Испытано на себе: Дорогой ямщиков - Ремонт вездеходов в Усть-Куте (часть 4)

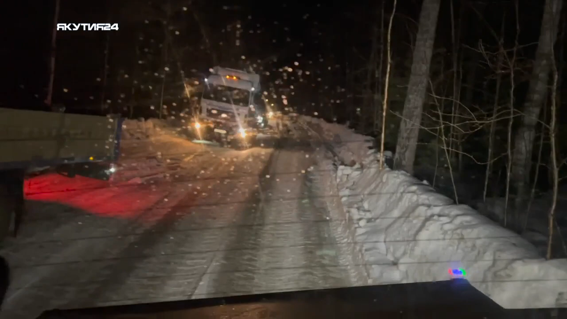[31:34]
И не тормози, не тормози, не тормози. Все просто катится.
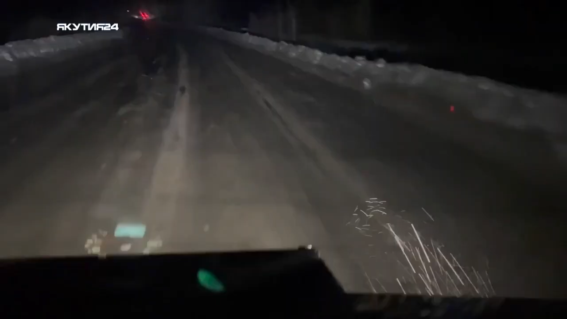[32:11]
Недолго мы ехали по трассе, наслаждаясь дождем. Следующим событием была фура, которая сошла с дороги в самой низине.